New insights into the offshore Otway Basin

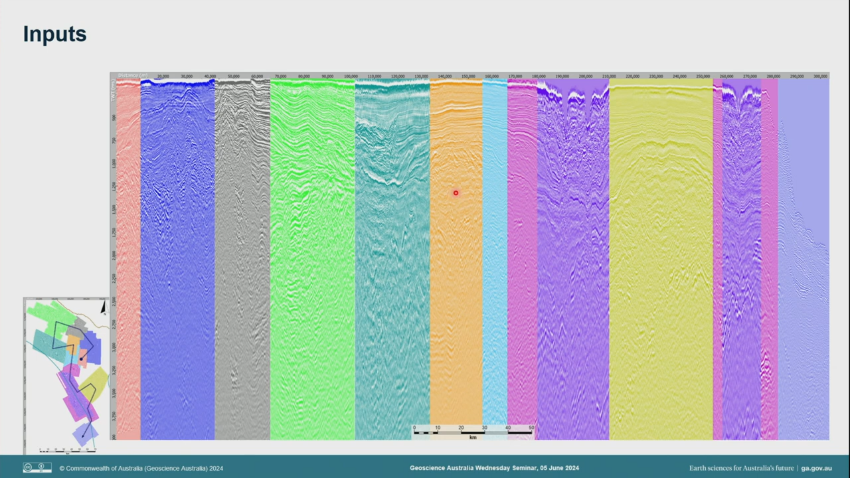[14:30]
It will become more obvious when they're on the same colour bar. So, looking at the processing sequence that we applied, I'm not going to go through all the steps, but I'll go through some of the main ones.
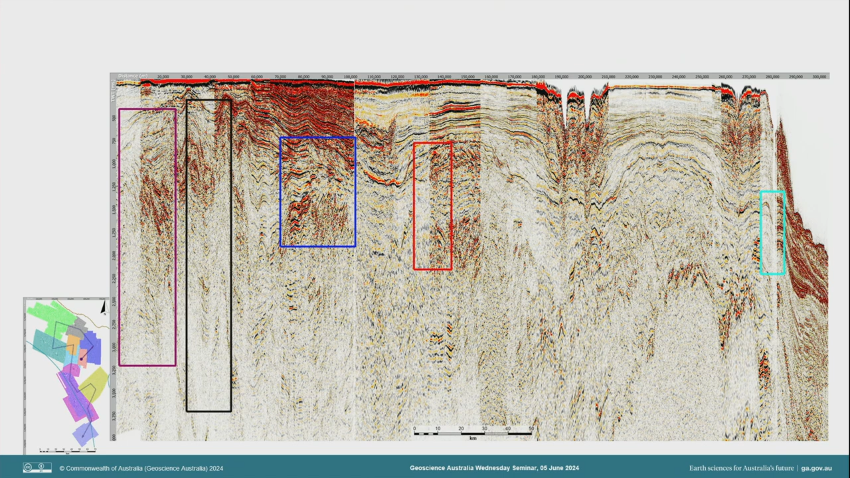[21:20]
A first. So, this is here in the northern part.
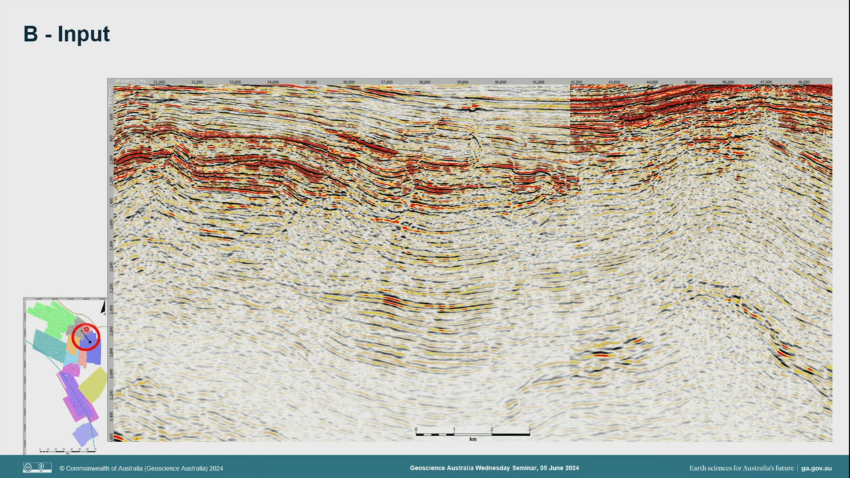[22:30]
So, you're up here into Minerva and just focus on this fault area here and this shallower sequence here.
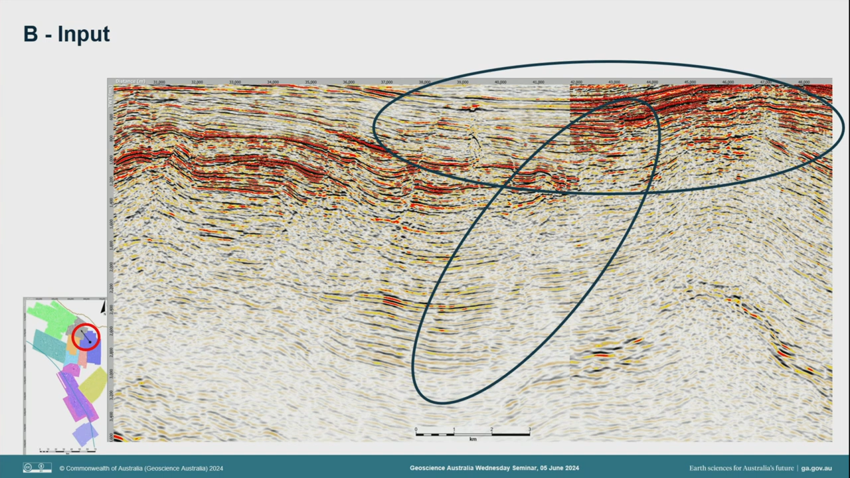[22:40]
So, that's the output. Input. Output. Input. Output. I'm sure you agree this fault is a lot easier to pick on the second one than it was on the first one.
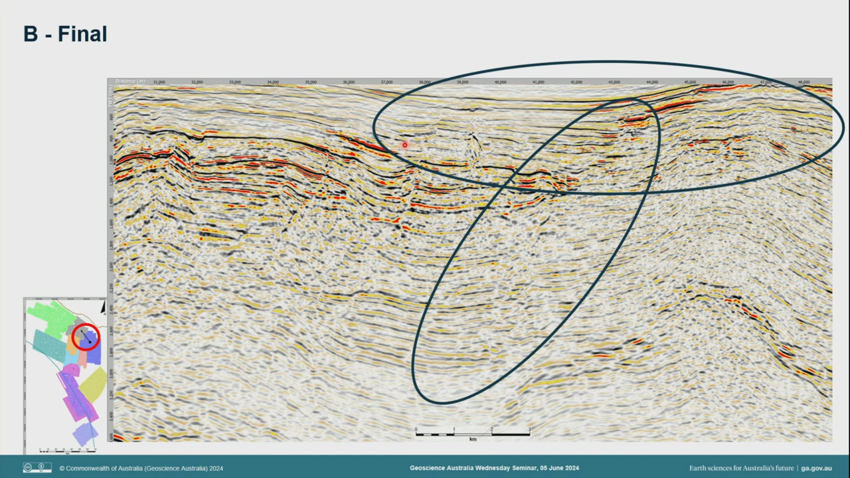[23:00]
And this package here is also a lot easier to pick. Third example.